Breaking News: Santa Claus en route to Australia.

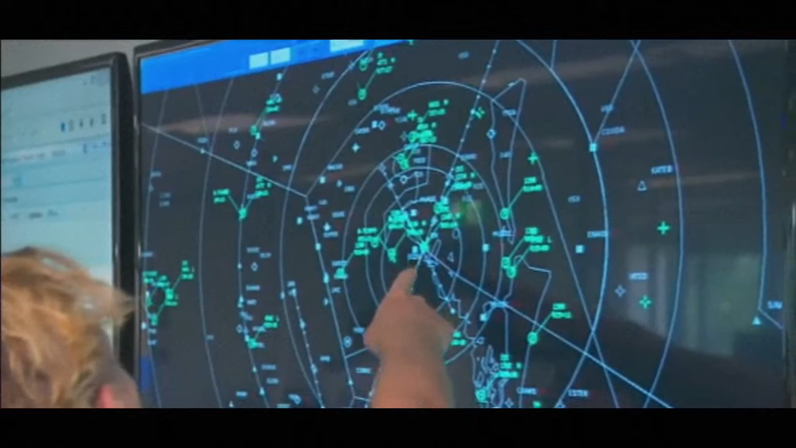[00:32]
It is Sleigh Rider 1, and that just means that our air traffic controllers know where he is in the sky and also the other aircraft in the sky know where he is.